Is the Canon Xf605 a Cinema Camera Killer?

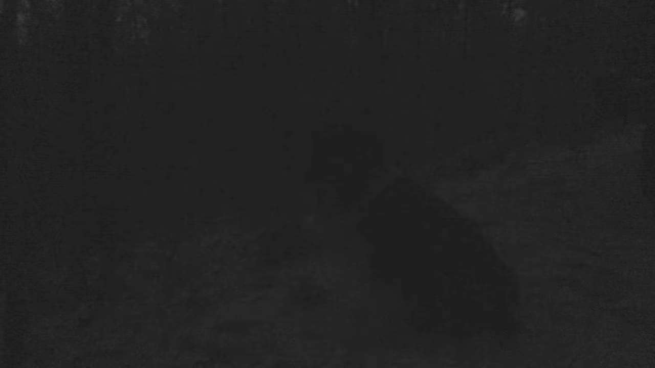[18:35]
But when you switch on the IR light for this mode,
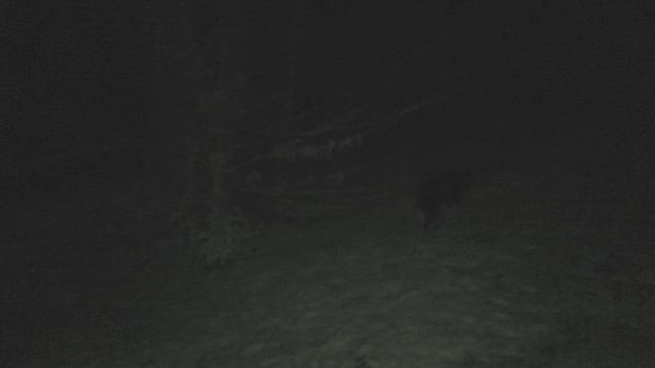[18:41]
you now have some low-powered night vision, enabling you to get that shot of Bigfoot.
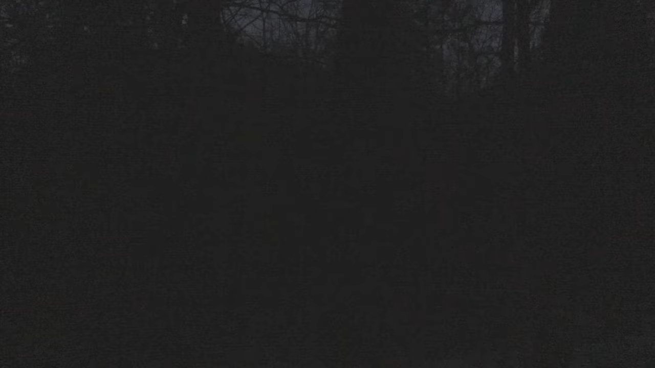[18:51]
The default is a traditional green picture profile, however, it has an option to switch to black and white, which has a more pleasing tone to it.
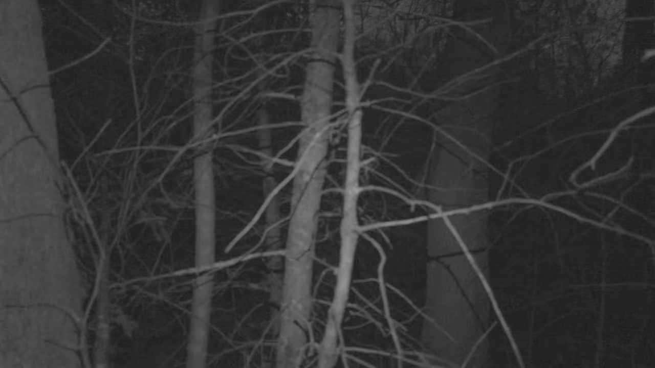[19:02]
It makes the footage more usable.